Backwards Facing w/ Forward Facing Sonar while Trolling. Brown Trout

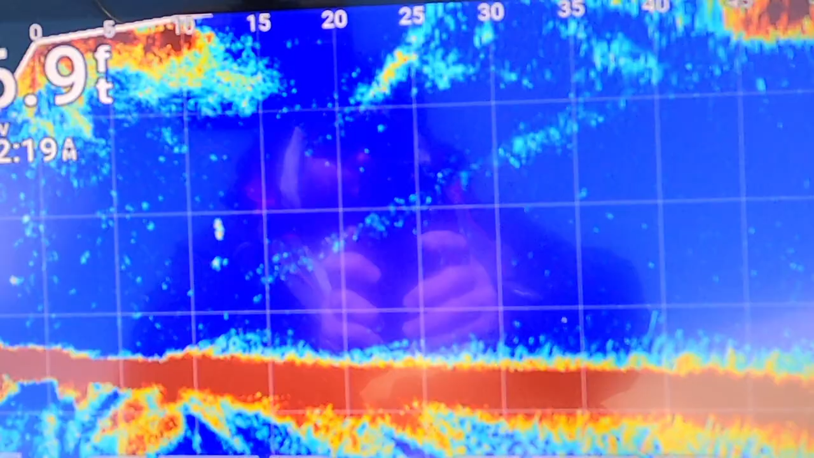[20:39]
How do they look as far as like? Oh my god.
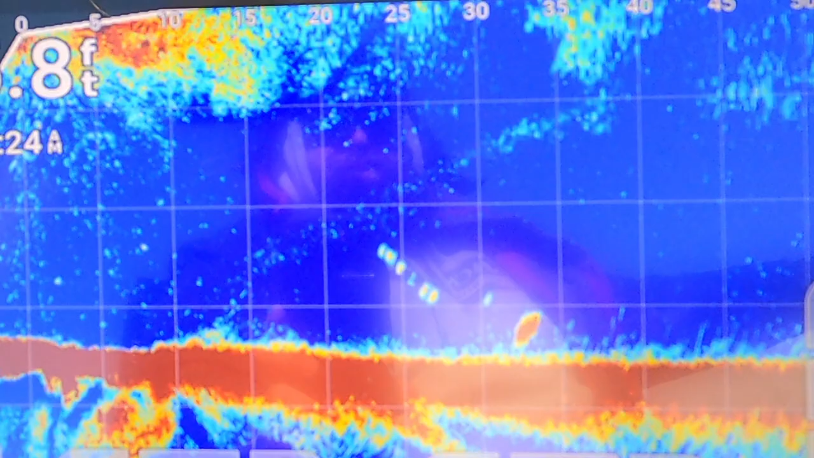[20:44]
Are they close to the bottom? Yeah, you're pretty.
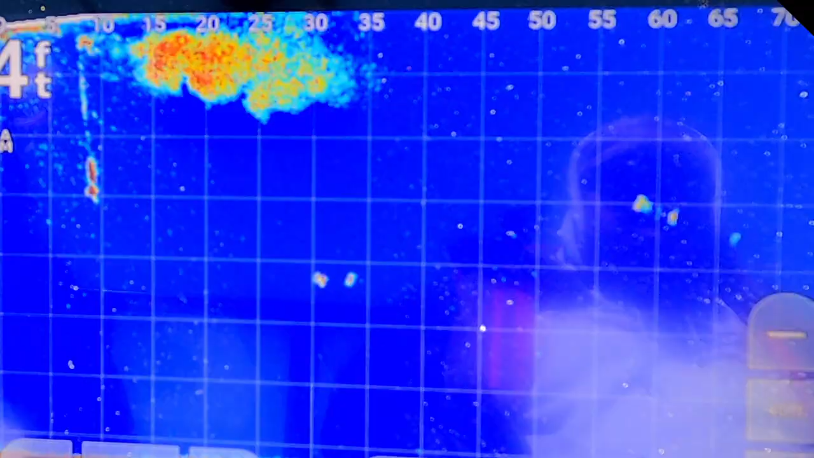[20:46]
Yeah, it looks like two. Yeah, I think there are.